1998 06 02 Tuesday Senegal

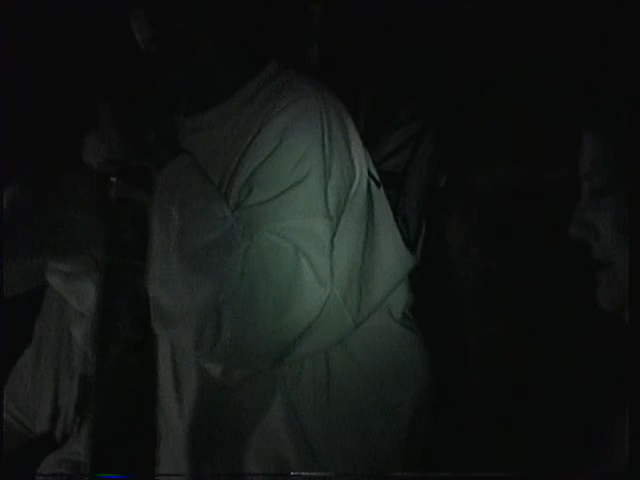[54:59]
It would be safer to go down this one than the wooden steps.
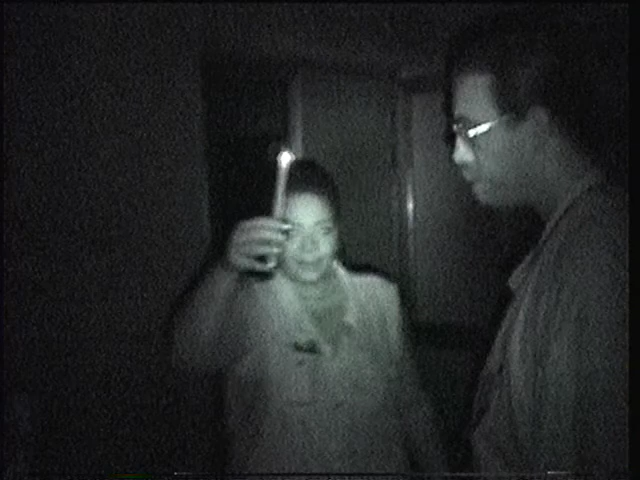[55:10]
That's what I thought. But remember that one step is stay in the middle. These are not wooden steps. Oh, they're not? But there are some wooden ones. Watch a step nevertheless.
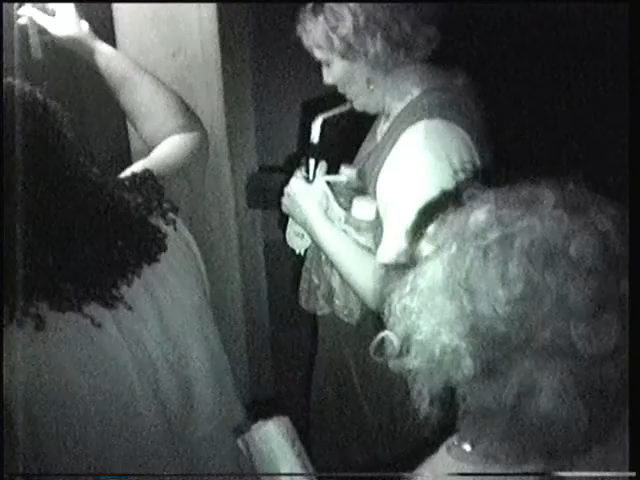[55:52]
Okay. Where would you go, Jeannie? Out of here, somewhere.
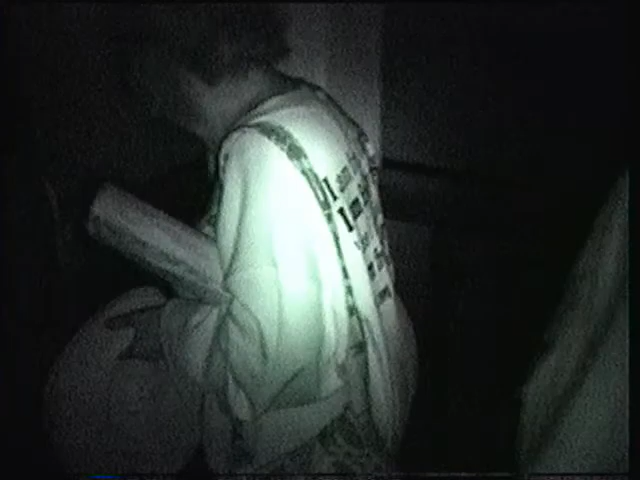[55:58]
Watch your step on your way out. Watch your step. Yeah, and there's one up. Doing good. One up right here.
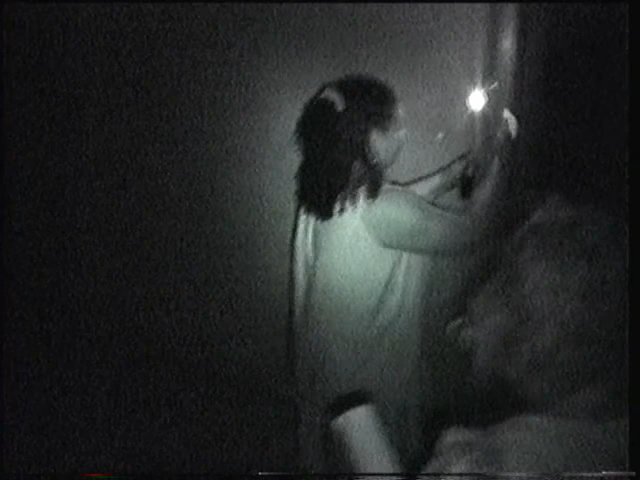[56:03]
Careful, and don't even stand here. Let us get inside, and you stand here so they can see you step up. Step up.
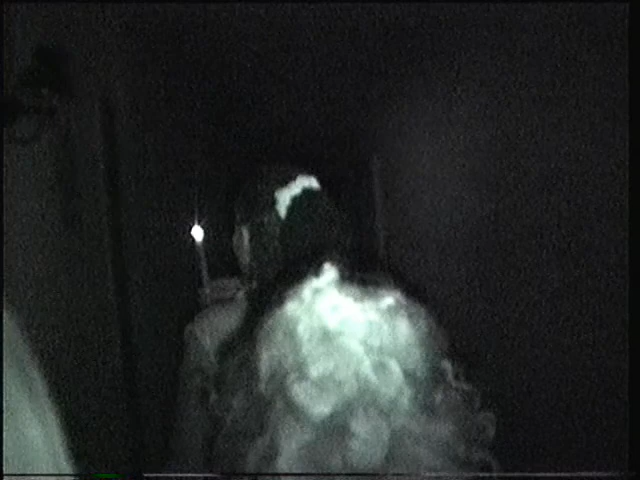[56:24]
Oh, where we have to go from the other hallway. All the way around. This is kind of like cave exploring.
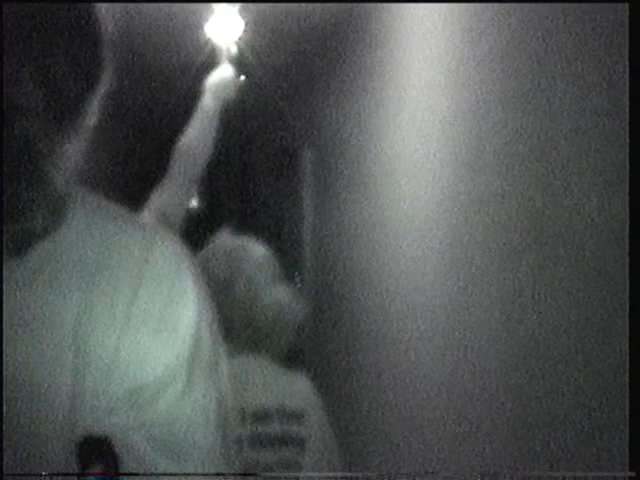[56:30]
To the end it is dark. And then into the other hallway. I haven't been cave exploring in 40 years. No, it's not been that long.
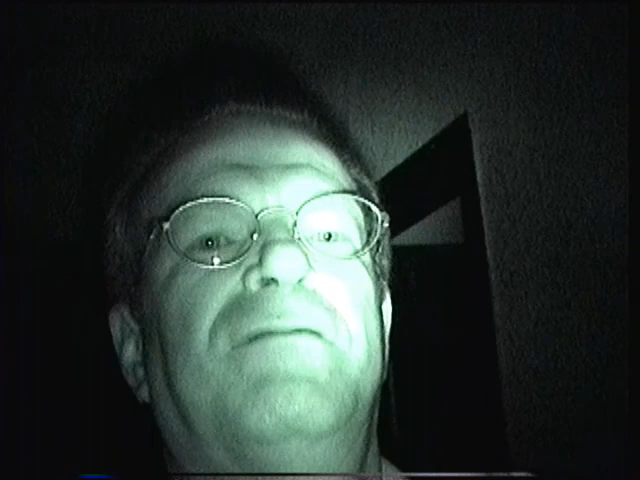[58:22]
That is spooky. Yeah. So, like I said, you may not like what I'm seeing here, but it can be scary.
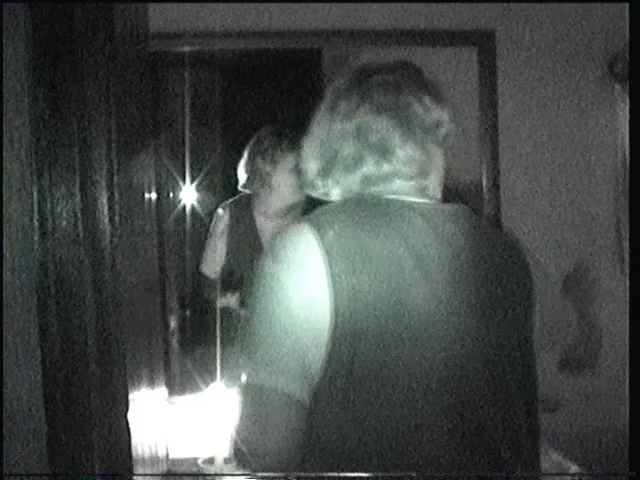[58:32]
Is there a window? Maybe I can figure out. Now, look at that. It looks like this thing's putting off a light. It's using infrared somehow.